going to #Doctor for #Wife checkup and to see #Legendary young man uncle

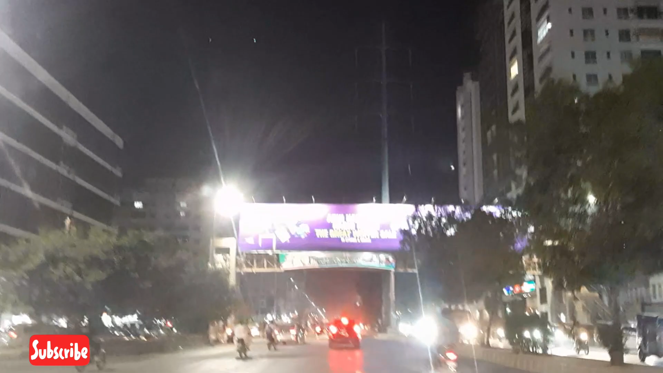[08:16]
یہ دوستو ابھی ہم مامو سے مل کے نکلے ہیں اور ابھی ہم اس وقت کلیفٹن سے یہ ٹرن لے کے
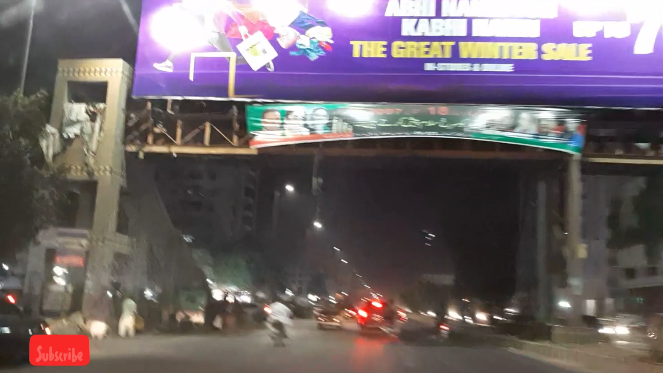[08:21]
واپس گھر کی طرف جائیں گے ٹائم تقریباً رات کے ساڑھے نو پونے دس تقریباً ہو گئے ہیں
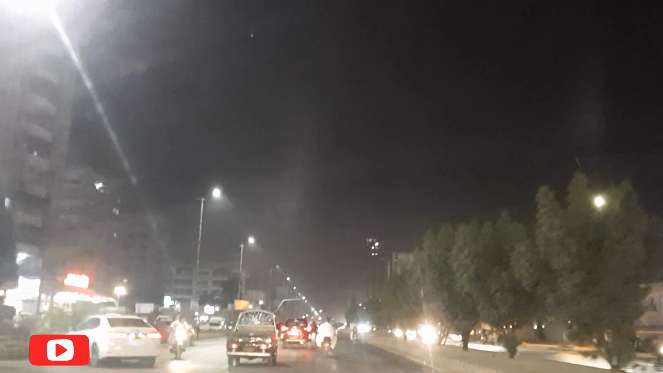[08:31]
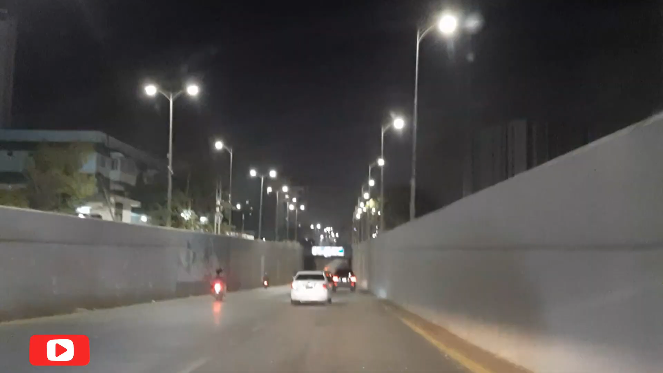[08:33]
یہ اس وقت ہم جب پرانا مشہور نام تھا سب میرین چورنگی اس کے انڈر پاس سے گزر رہے ہیں